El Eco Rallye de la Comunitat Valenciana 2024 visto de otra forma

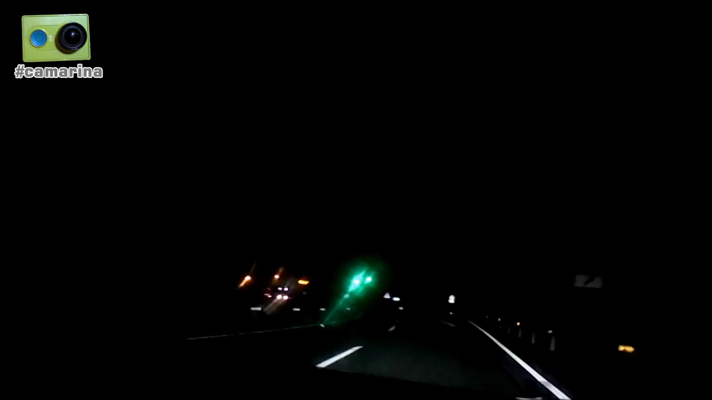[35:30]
Asturias nos da la bienvenida con un poco de niebla, un poco de lluvia, bueno, lo clásico, ¿no? Estamos ya como en casa, ahí lo pone, mira, poder, velocidad, lluvia. Así que ya nos queda poquito para llegar después de este viaje, que es un viaje largo ya para inaugurar la temporada. En breve terminamos.